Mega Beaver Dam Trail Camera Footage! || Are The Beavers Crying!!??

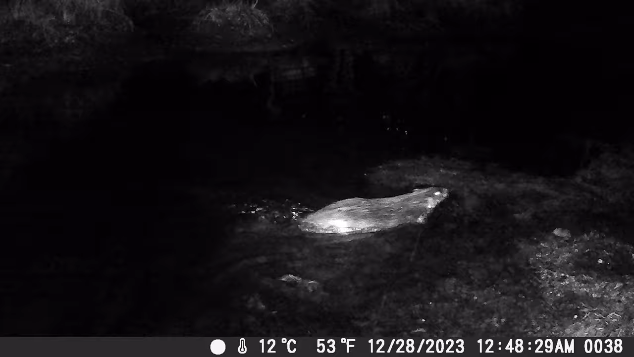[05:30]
Two of them out there playing reindeer games.
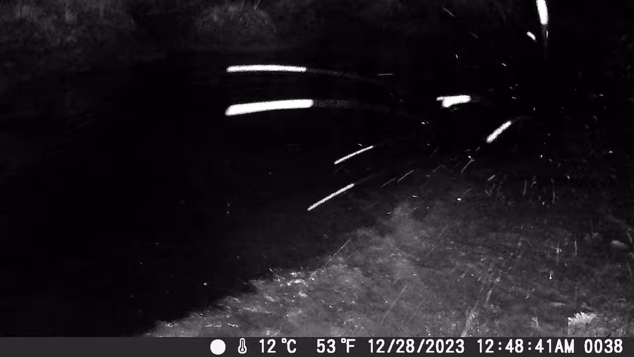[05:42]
Are the beavers crying, you guys?
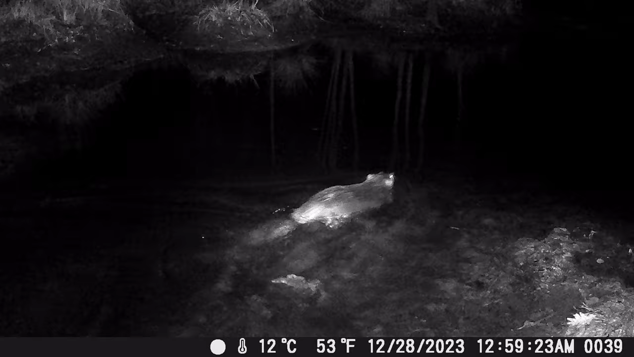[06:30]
Wow, we have never heard that before.
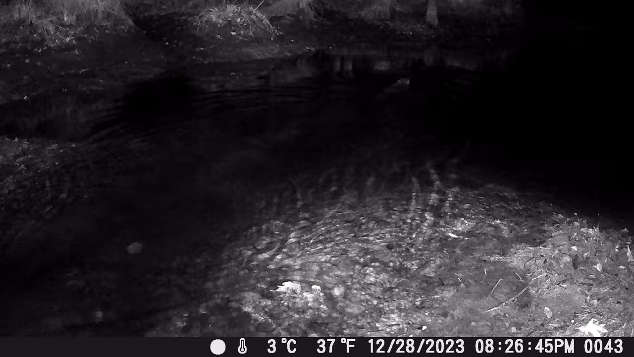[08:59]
They're not getting too rowdy and misbehaving tonight, huh?
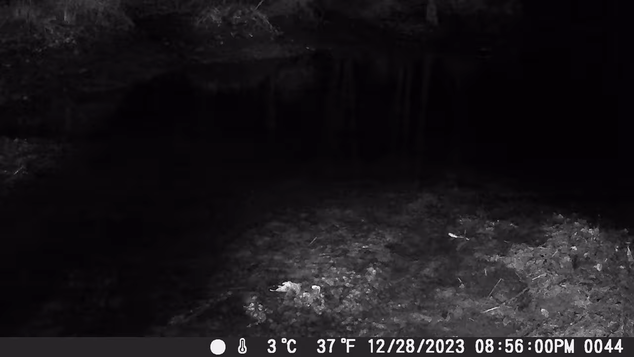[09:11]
Guess there's nothing to see here. The water level's coming on down.
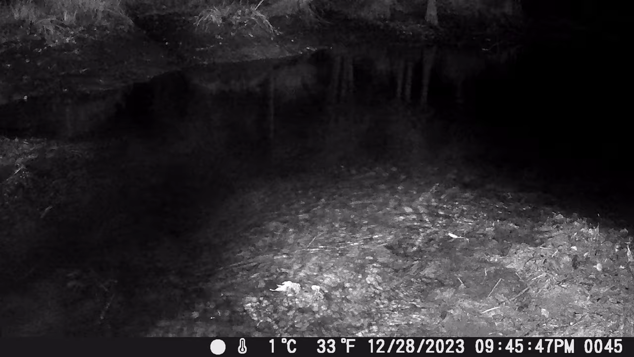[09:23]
Where you coming from, Bertha? I tell you what, this trail camera is doing a good job capturing them.
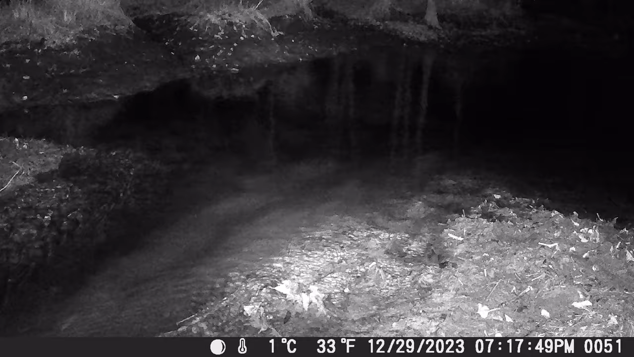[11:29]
Looks like, yes, a great blue heron on the scene.